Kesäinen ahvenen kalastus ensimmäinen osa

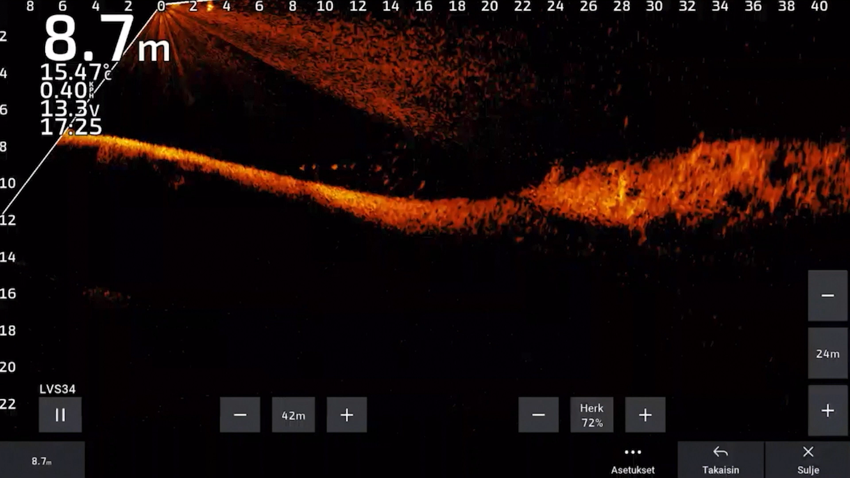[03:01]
On screen: depth 8.7 m, water 15.47°C
Ja tämä kerää paljon niin kuin ahvenia tähän ympärille, tähän pikkukalaparvet ajautuu tuohon ikään kuin tuon syvänteen loppuosaan.
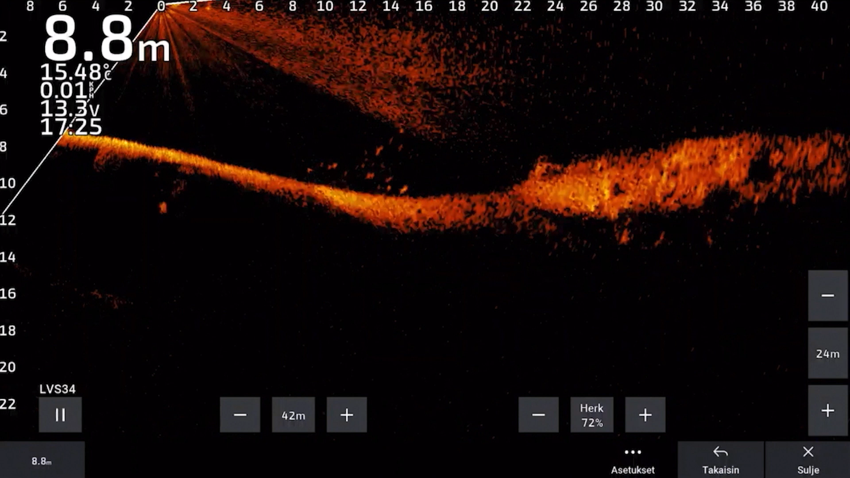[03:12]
On screen: depth 8.8 m, water 15.48°C
Ja tässä on paljon suojaa myös niin kuin noille ahvenille olla tuolla matalassa,
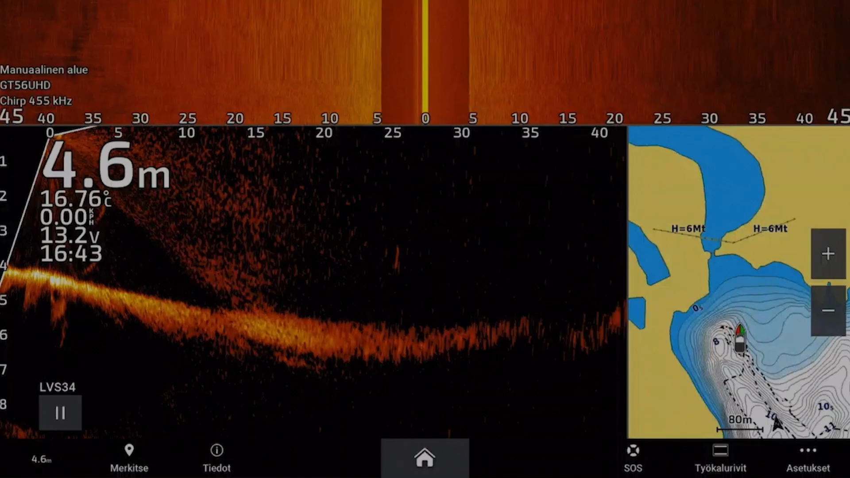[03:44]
On screen: depth 4.6 m, water 16.76°C
Ja sitten ne yksittäiset isommat kalat, niin ne kulkee täällä matalan niin kuin reunoilla isompien parvien ulkopuolella 2-3-4 ahvenen ryhmissä.
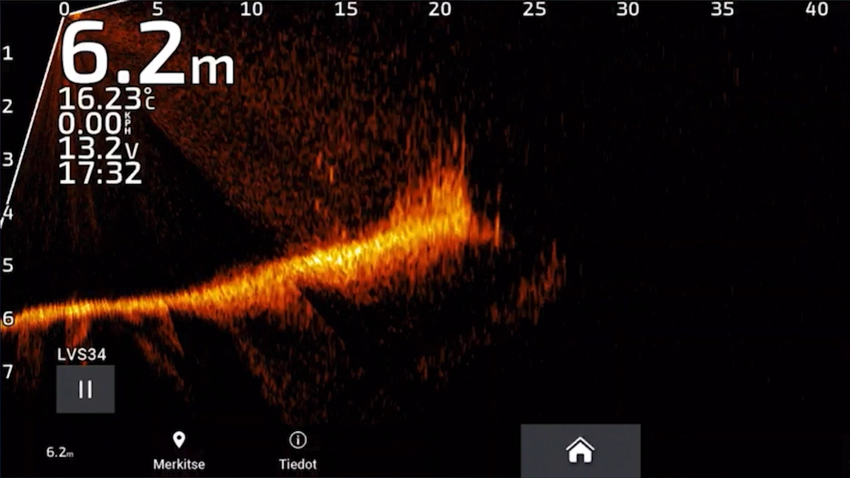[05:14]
On screen: depth 6.2 m, water 16.23°C, speed 0.00 km/h
Että tässäkin niinku on ahven parvia, ahven massaa vaikka kuinka paljon, mutta muahan itteeni kiinnostaa totta kai ne yksittäiset kalat, mitkä siellä kulkee siellä pohjassa tai välivedessä, ne isommat kohteet. Niin sen takia, jos meidän range on liian lyhyt,
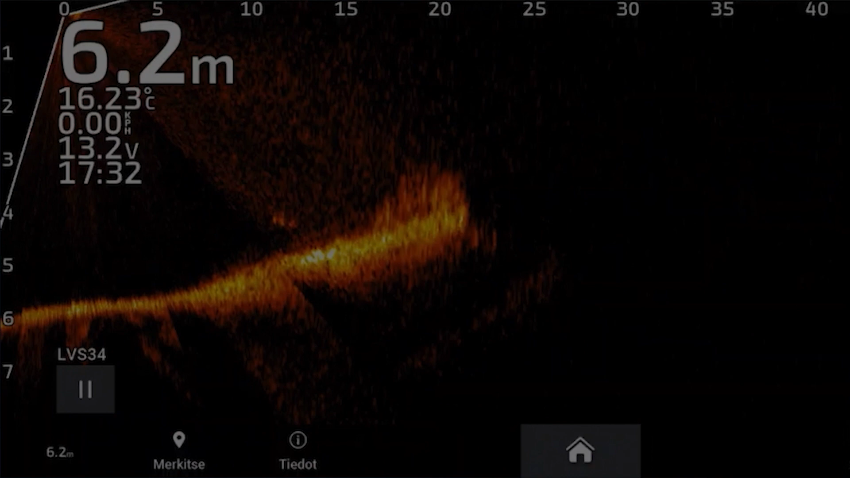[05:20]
On screen: depth 6.2 m, water 16.23°C
niin siellä paljon jää näkemättä semmoisia liikkeessä olevia kaloja.
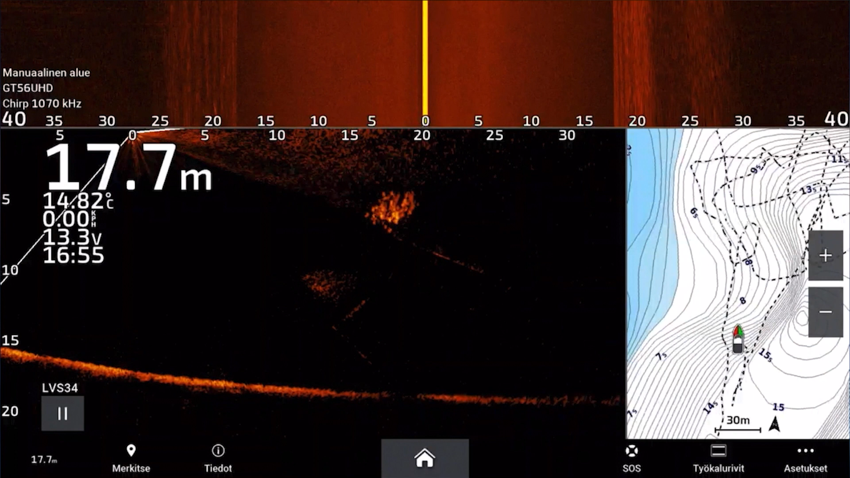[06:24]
On screen: depth 17.7 m, water 14.82°C
Tässä seuraavaksi on aika mielenkiintoista kuvaa, miten tuommoinen keskikokoinen ahven parvi käyttäytyy tuolla välivedessä. Eli nämä kalat on noin 25 senttisiä plus miinus kaloja. Ja mä itse asiassa tykkään tämän kokoisten kalojen täsmäkalastuksesta ihan yhtä lailla, koska nythän tuossa niin kuin kuvassakin näkyy, nämä kalat on ruokailemassa. Ja yhtä lailla niin ne myös ottaa vieheeseen tosi hanakasti.
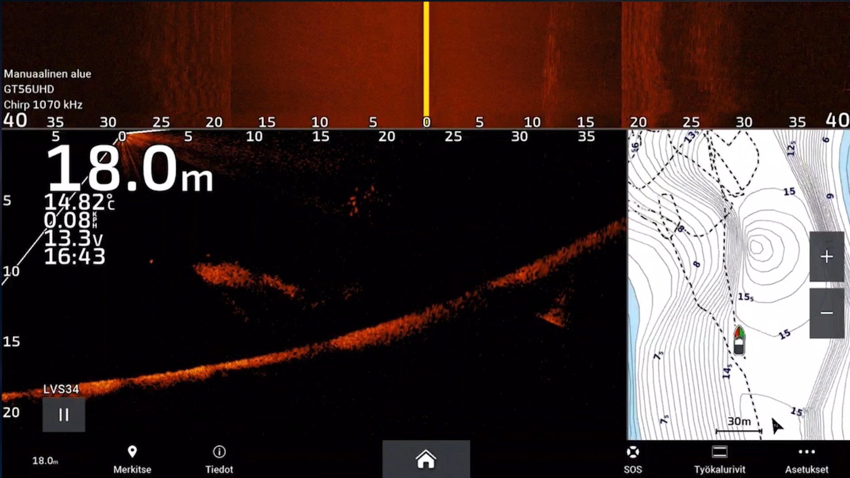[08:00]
On screen: depth 18.0 m, water 14.82°C
Eli siellä todennäköisesti kuoretta on toi pikkukala, mitä ne parhaillaan siinä syö, koska muikkuparvet on selkeästi tiiviimpänä massana kuin nämä kuoreparvet. Ja ahven käyttäytyy hyvin petokalamaisesti, eli myös saalistaa ryhmissä. Ja tässä kuvassakin näkyy selkeästi, kuinka nämä ahvenet kerääntyy tämän kuoreparvien yläpuolelle ja hyökkäilee siellä ryhmänä. Eli ei yksittäisinä ahvenina, vaan koko ryhmän avulla. Ja se on aika tehokasta se saalistaminen, niin kuin näkyy, ne iskee näihin kuoreparviin aika hanakasti.